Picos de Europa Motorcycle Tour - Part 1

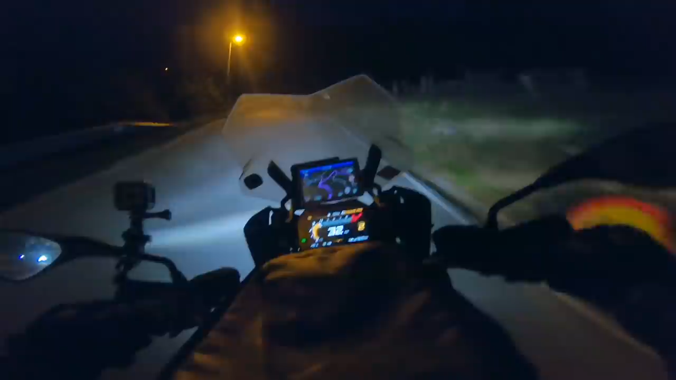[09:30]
We've lost the lights. The roads are fantastic. They are stunning. Whoa. Look at me. I've opened my mouth. No way.
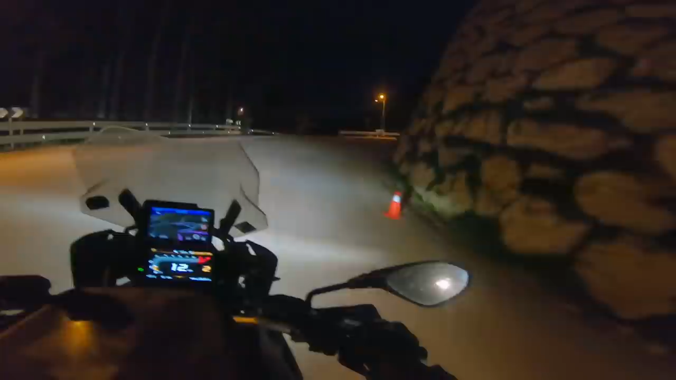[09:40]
No way. Don't tell me they've done this the whole way. I know. We're okay. Yeah, that hours delay has really killed us. I'm having to shout because I've got a tinted visor on. And you can't actually see when I put the visor down. Because it is pitch black.
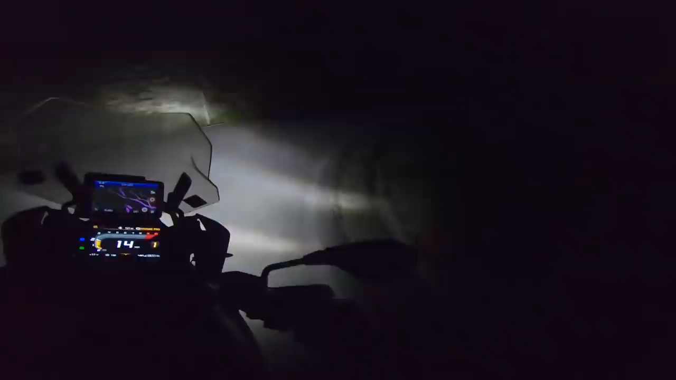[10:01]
This road is absolutely stunning when you can see. But unfortunately, now we're into the night, you've got deer, you've got boar. There's all sorts. As well as cows, horses, dogs. And all the rest. I'm gutted for the boys. What a first night. Nightmare. Can't be helped.
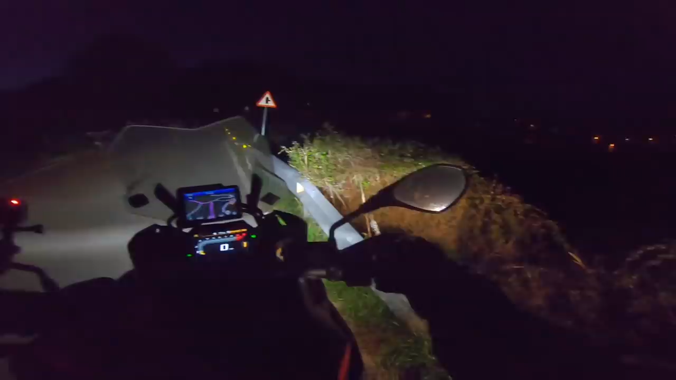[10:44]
There we go. This is also what you'll have to look out for.
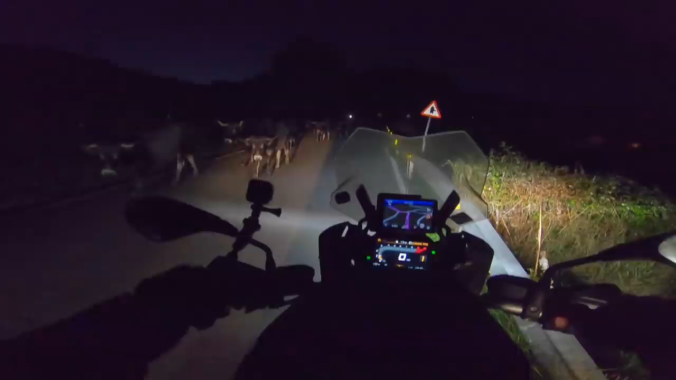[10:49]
Oh, man. There we go. This is also what you'll have to look out for. Oh, man.